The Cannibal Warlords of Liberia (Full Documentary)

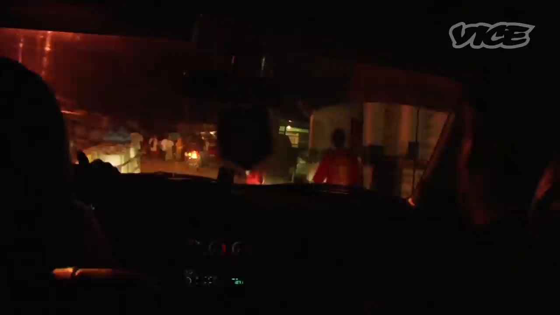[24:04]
Driving into West Point at night is pretty freaky. There's no electricity grid in Monrovia, so it's pitch black.